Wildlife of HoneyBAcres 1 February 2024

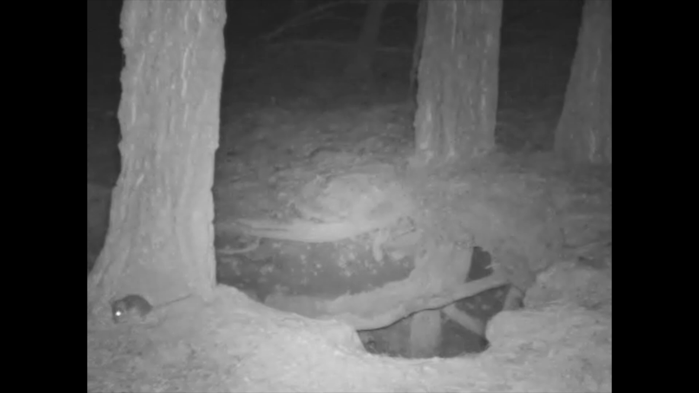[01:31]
um not to give away too much but I hope it is a um a feral rat because um here comes along kitty cat
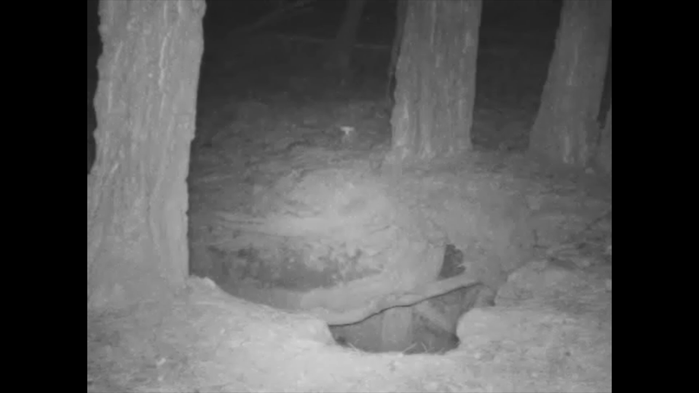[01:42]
here's the cat back again and it looks like it's got that rat in its mouth so I hope it was a feral I'm not a big fan of cats um cats are all right for those people who like them but they do
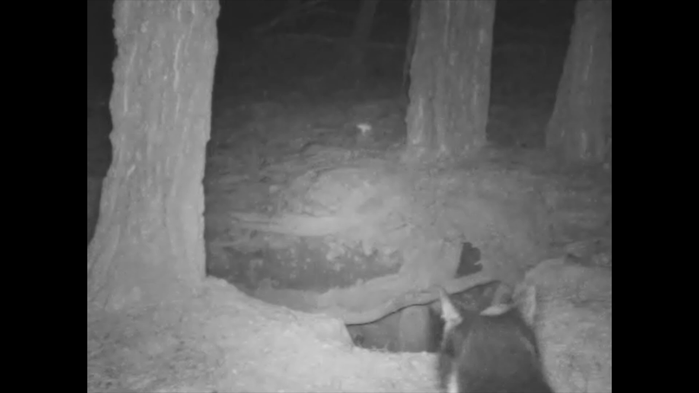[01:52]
obviously kill a lot of native animals in Australia which isn't a great thing
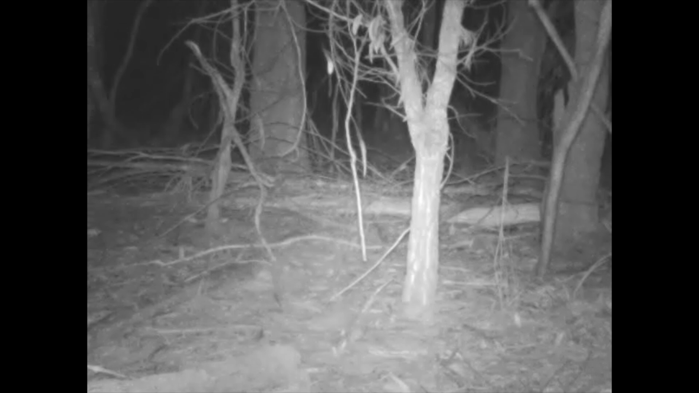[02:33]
and here we've got a wallaby just wandering around
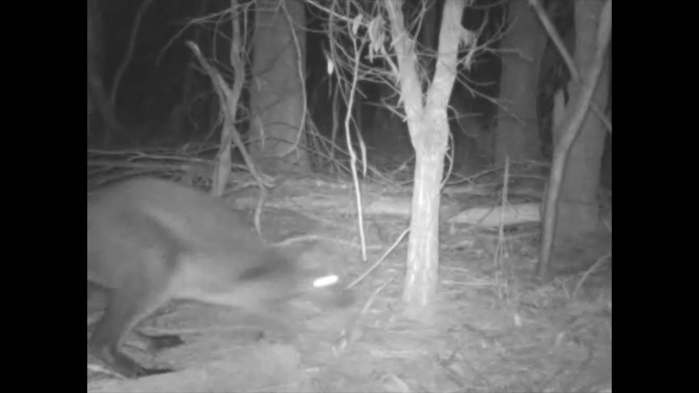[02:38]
at night just having a look around looking for something to graze and
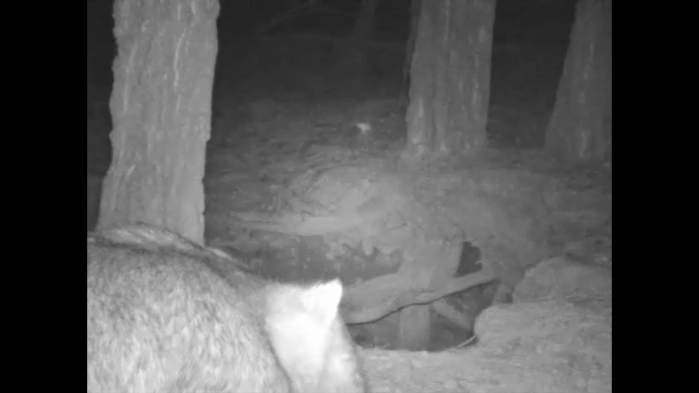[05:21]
they're um their reproductive organs aren't as obvious as what they are on male wallabies and he's just having a bit of a sniff around the place and nocturnal animals wombats are all of these tend to be as well but they do you do see them around a fair bit during the daytime but wombats pretty much mostly nocturnal if you see them out during the day they're generally not well and usually they've got a um a condition called mange which is caused by mites but looking at this wombat here nice coat no sign
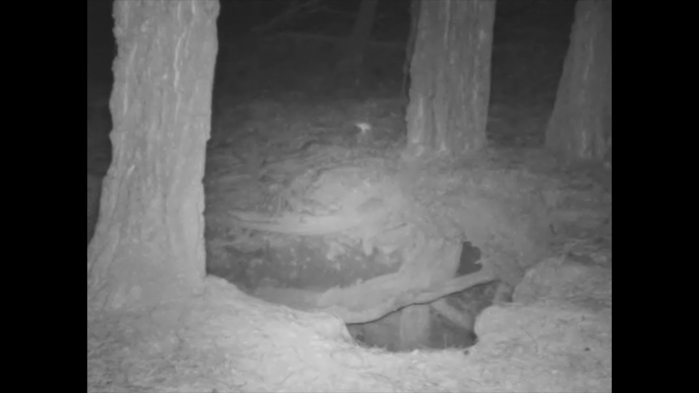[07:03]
damage to people's property because they dig up but they're the um i guess the soil conditioners of australia they they dig burrows which turns the soil over burrows get used over time and aren't that great anymore so they move on to different ones and um and like a burrow will slowly subside and different places will get get dug up so they that they they do play a role in the environment in terms of turning soil over and just having a look down in this burrow here
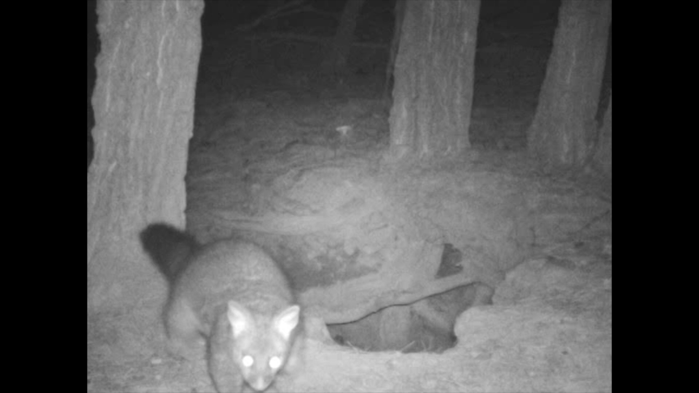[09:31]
so the brush tail possums are one of the larger possums that we have in australia and it just sort of walks in the shot and walks out
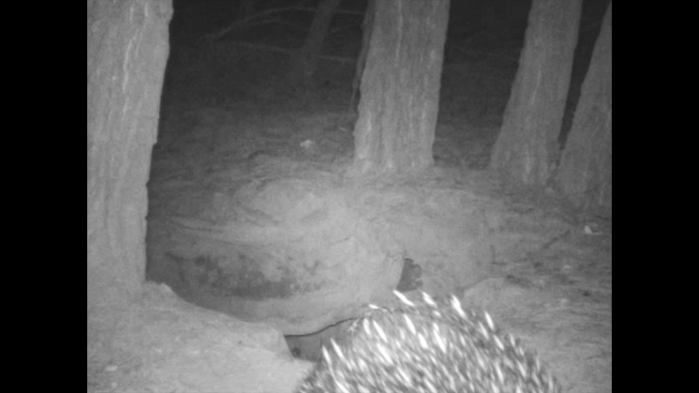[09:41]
and here we have an echidna just a little shot of its back and echidnas are fascinating they're one of two monotremes in the world which are mammals that lay eggs and the other one is the platypus